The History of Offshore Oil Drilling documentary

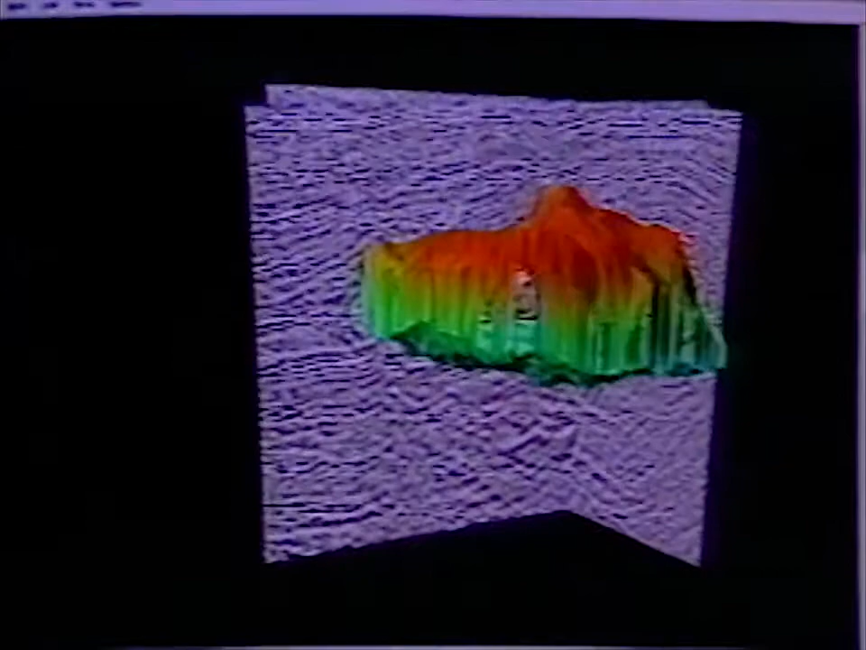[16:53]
We call it 3D seismic, where you put sensors in an aerial distribution.
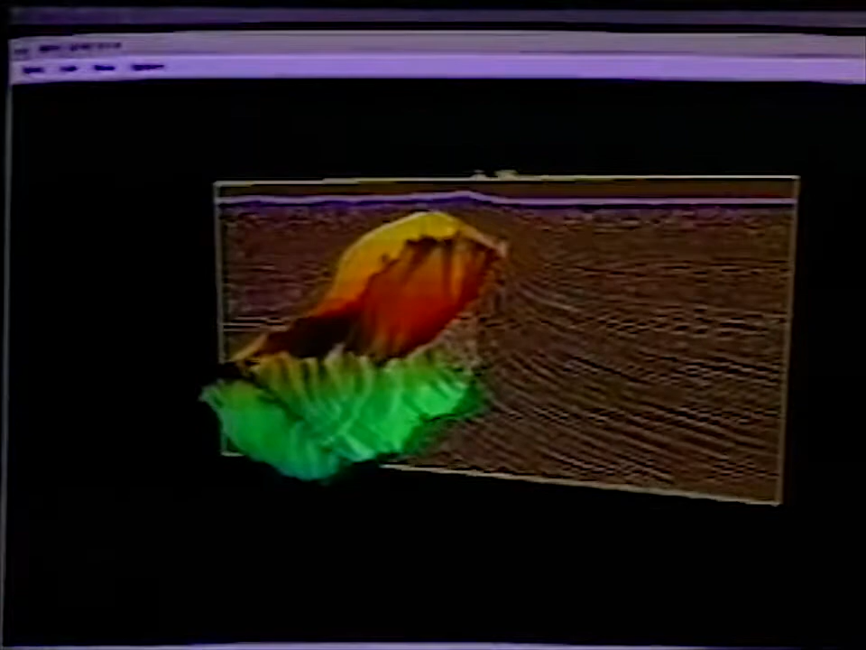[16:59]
And you can start to record all these echoes coming in from various reflections.
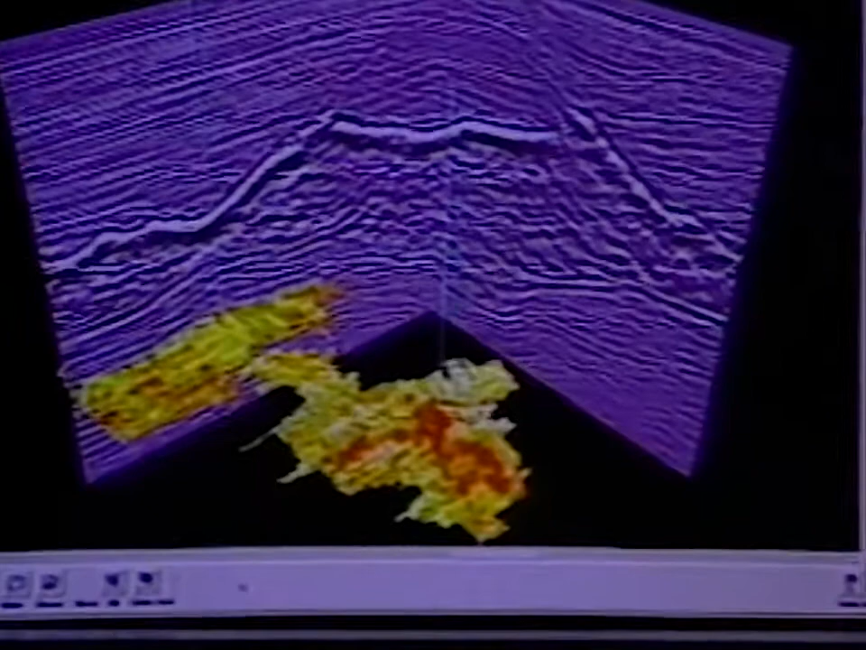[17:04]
And through enormous computer power, you can reconstruct these images so that they're an accurate representation of the three-dimensional structure of the Earth.
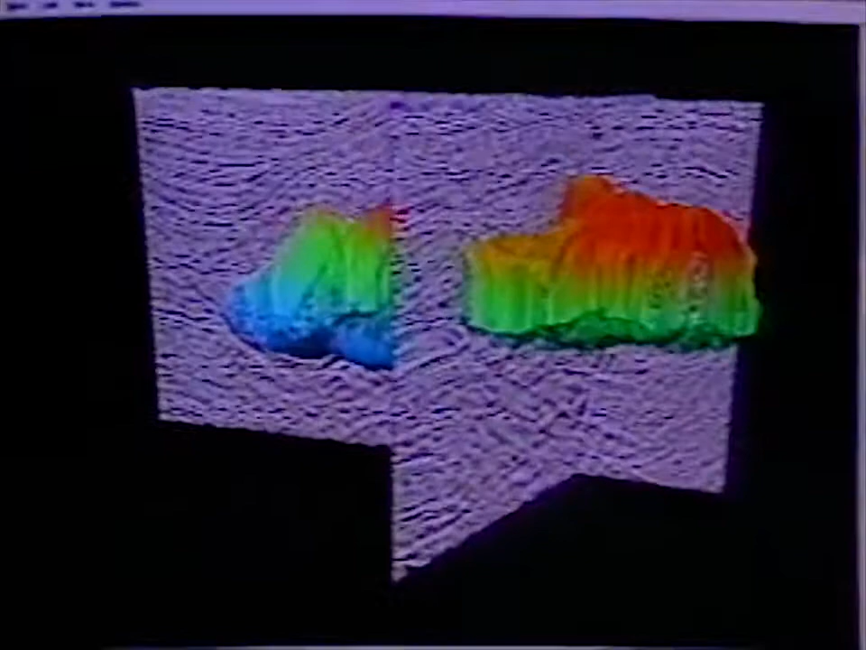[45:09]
One of the real keys was looking at recording these echoes in three dimensions.
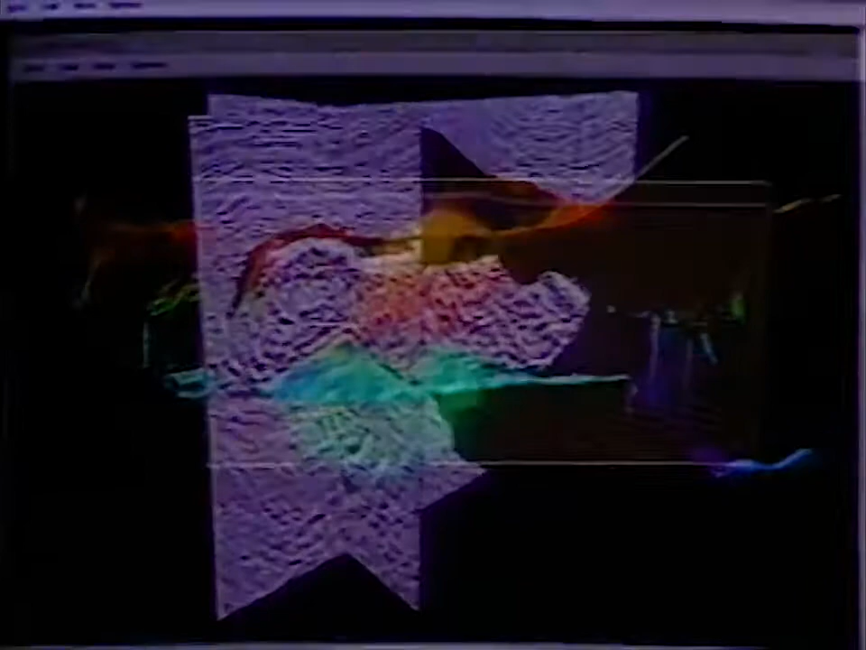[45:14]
We call it 3D seismic, where you put sensors, in an aerial distribution, and you can start to record all these echoes coming in from various reflections.